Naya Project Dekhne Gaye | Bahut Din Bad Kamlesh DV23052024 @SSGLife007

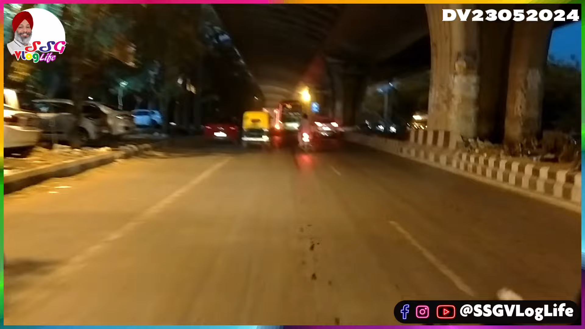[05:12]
جو ویکلی مارکٹ بھی لگی ہوئی تھی پر اب دیکھو فلو ٹھیک ہے آج اور دنوں کے مقابلے میں اتنا زیادہ تیمپریچر اس ٹائم پہ نہیں لگ رہا ہے ہلکا ہلکا ہو سکتا ہے کہ میرے کو پسینہ آیا اور مجھے ہوا لگ
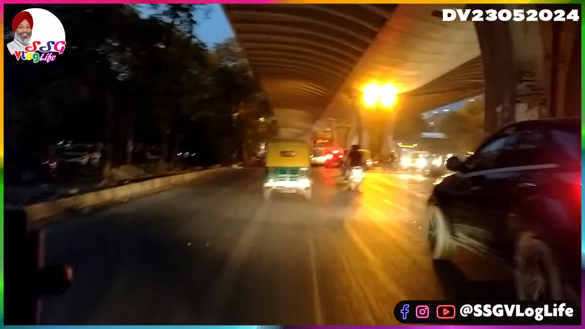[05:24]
رہی ہے تو اس پہ جیسے ادروائز بھی میں نے دیکھا ہے کہ ہیومیڈیٹی تو بڑی ہوئی ہے پر ٹیمپریچر آج تھوڑا سا کم لگ
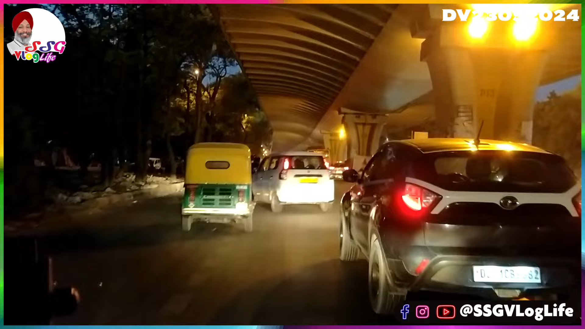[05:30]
رہا ہے نہیں تو یہاں پہ گرم ہوا ہوتی ہے وہ جو موہ پہ نہیں لگ رہی ہے آج اتنی گرم نہیں ہے مطلب
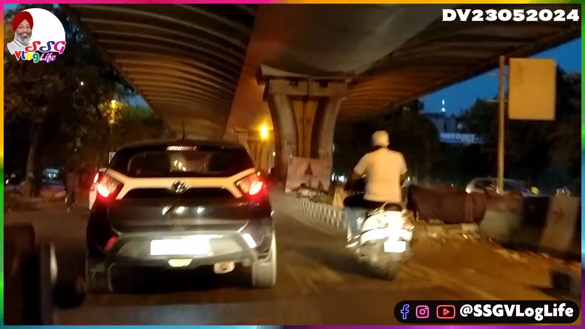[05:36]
گرمی تو ہے پر وہ اتنی گرم والی ہوا نہیں ہے ٹرافک بھی ہائی ہے آگے تھوڑا سا نکل گیا ہے میں تھوڑا سا سلو ہوں اور پیچھے تھوڑا کم ہے اس کا مطلب پہلے گرین سکنل ہوا تھا اور ایک دم سے اچانک وہ جو ٹرافک آتا وہ جا چکا ہے دیکھ رہے ہیں اب اپنی گیڑی پہ ہم آگے آگے جیسے جیسے دیکھتا ہے جو جو آپ بھی دیکھ ہی پا رہے ہو
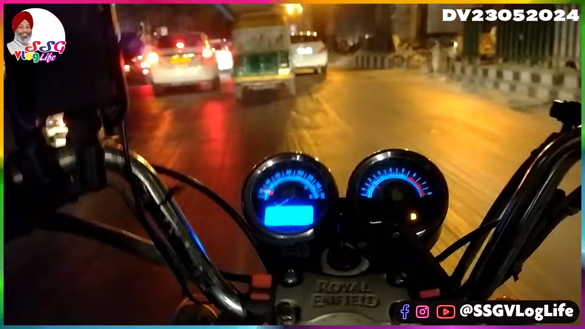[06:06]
پلے پلے ایک دم سے ٹیم کرتا ہوا گیا
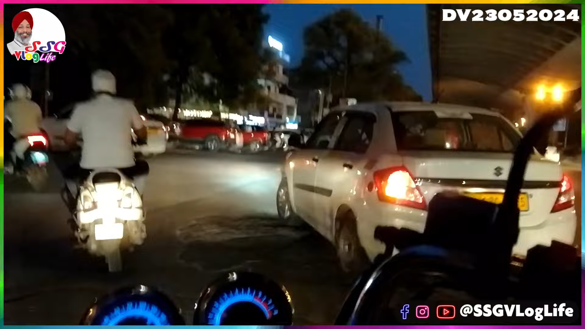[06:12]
میں تو ٹیم کر کے آ جاؤں گا تم اپنی دیکھ لو میرا ہون چلے گا تم اپنی دیکھ لو تو بریک نہیں ماروں گا چلو اندر والی سلک پہ بھی آئی ٹرافک جاتا ہوا تو آتے ہوئے میں بھی ہے اس ٹائم پہ کیونکہ ٹائم ابھی جو ہو رہا ہے سات بچ کے پینتیس منٹ آلڈی ہارپ پاس سیبن ہے
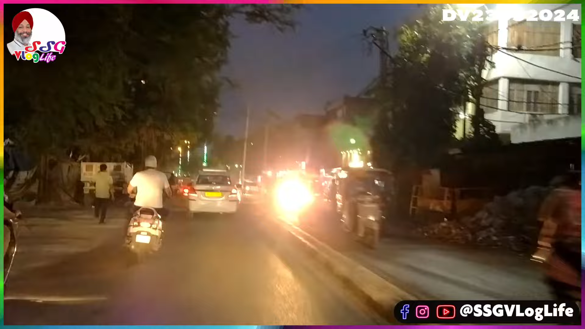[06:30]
تو ٹرافک کا ٹائم ہے ہی ہے کالونی میں بھی دیکھتے ہیں آج کالونی میں بھی لوگ ہوں گئی سلک پہ کیونکہ شام کو نکل ہی آتے ہیں جیسے روج ہم دیکھتے ہیں ایکسر کل نہیں دیکھ پایے تھے تو روج نہیں اکسر والا کام تو میں بھول سکتا ہوں روج نہیں کہہ سکتا کیونکہ کل نہیں آئے تو روج میں ایک ورڈ کم رہ گیا
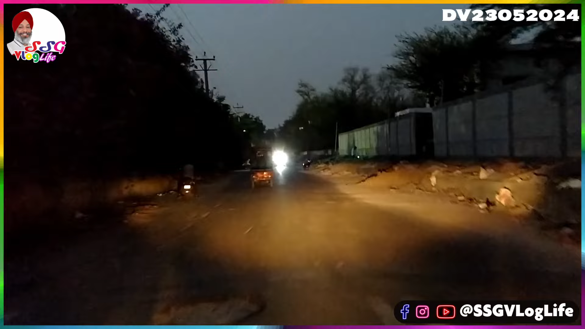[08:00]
موٹر سیکل کی لائٹ کو ایسے انہینس کر کے دکھا رہا ہے دروائیز یہاں پہ اندھیرہ ہے یار نیکیڈ آئی سے دیکھو گے تو کیمرے میں تھوڑا ہجالہ نظر آ رہا ہے